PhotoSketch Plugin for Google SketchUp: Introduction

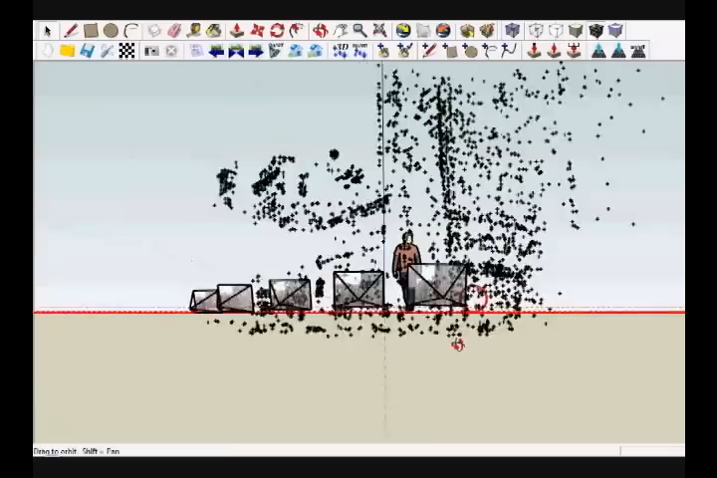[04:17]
Notice the positions and orientations of the set of cameras that were used to acquire the input photos.
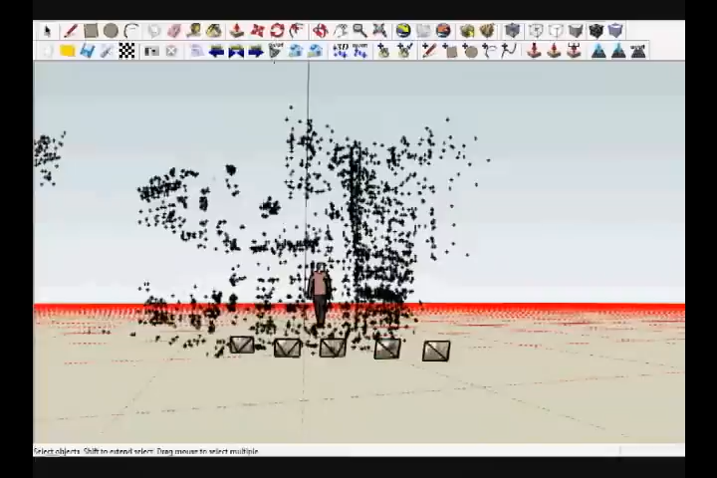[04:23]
Each camera is depicted using a frustum.
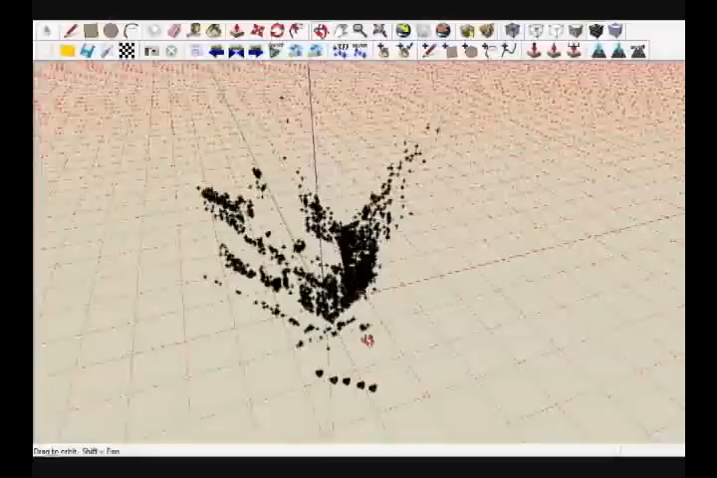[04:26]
Camera pose recovery occurs simultaneously with the recovery of a sparse 3D point cloud as shown here.
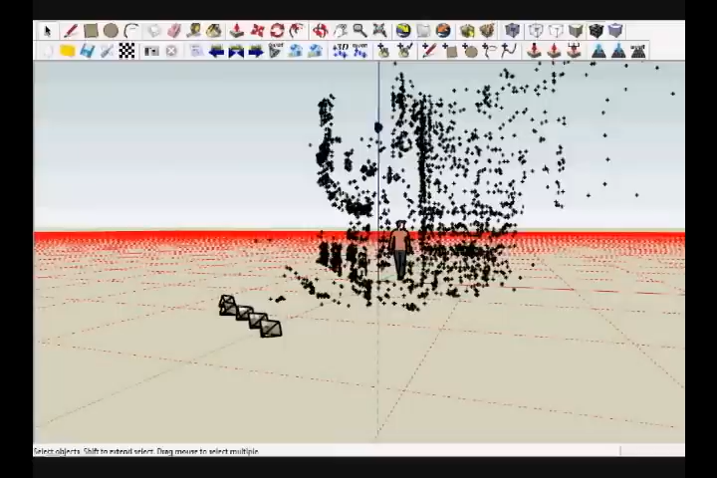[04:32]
Each 3D point in the cloud corresponds to an extracted image feature that was matched among multiple views.
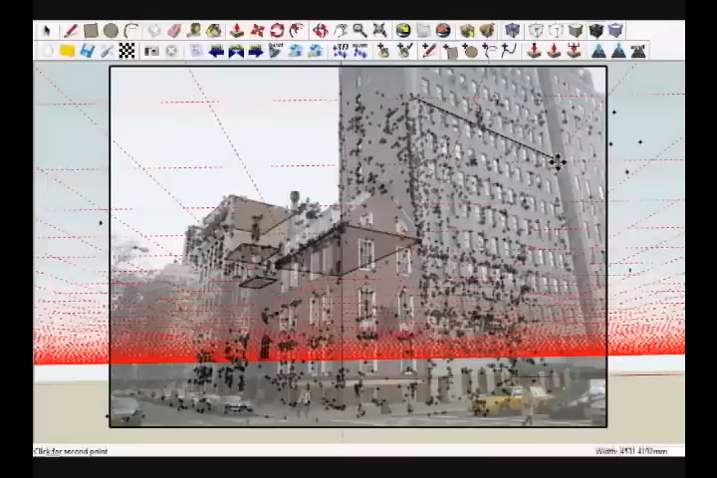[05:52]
When you draw the first edge of the rectangle, try to draw the edge along the vanishing lines. In this example, they tend to lie along the edges of the windows. Our system allows you to switch from one viewpoint to another. Due to camera pose recovery, a footprint drawn in one viewpoint will appear registered in the other viewpoints and will be aligned with the sparse 3D point cloud.
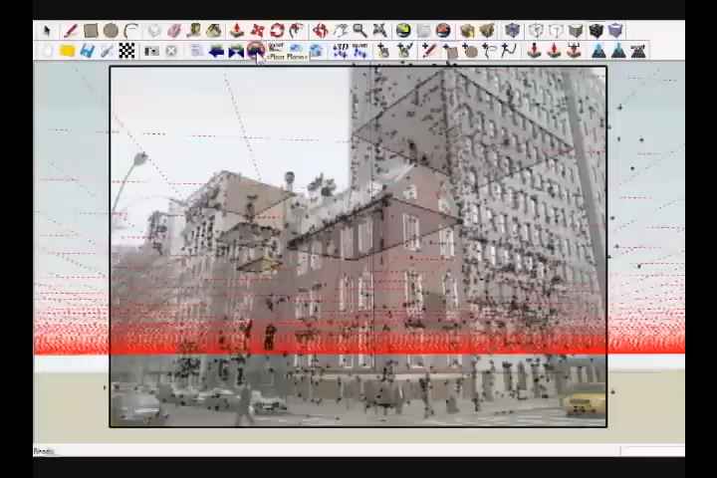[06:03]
Notice that the footprints will each snap to the heights of the selected 3D points.
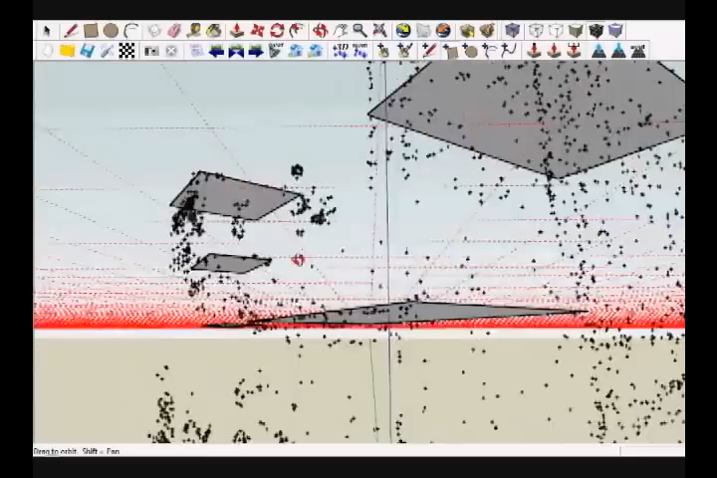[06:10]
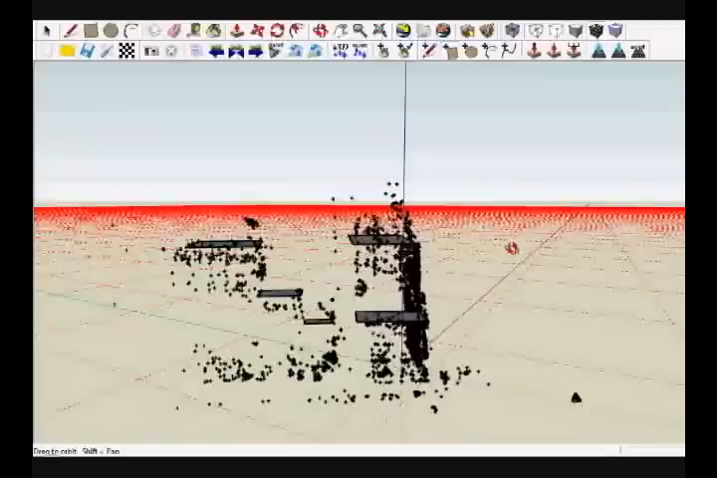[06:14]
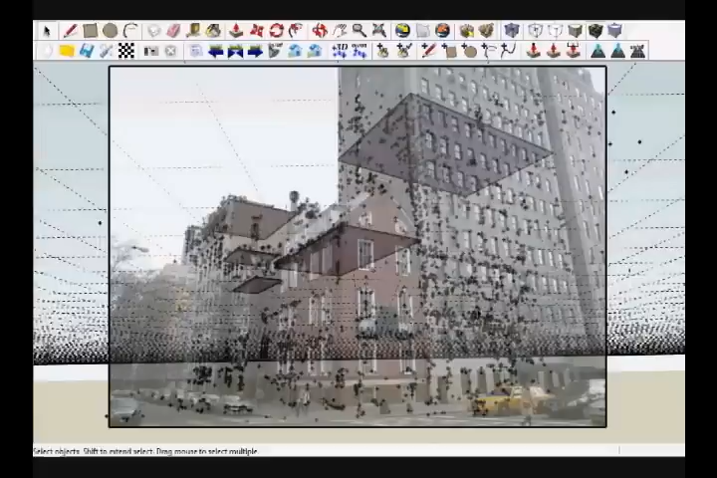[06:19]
Click the floor layer icon to hide the floor. Click the point cloud layer icon to hide the 3D point cloud. Now, click the push-pull icon and select the face to extrude.